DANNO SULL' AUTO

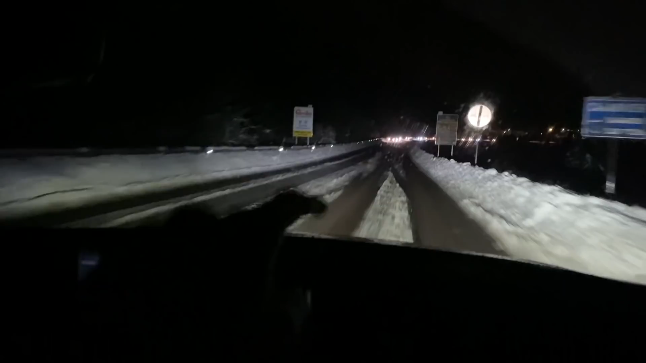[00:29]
messi così praticamente già inizia ad esserci neve e ci mancano circa 50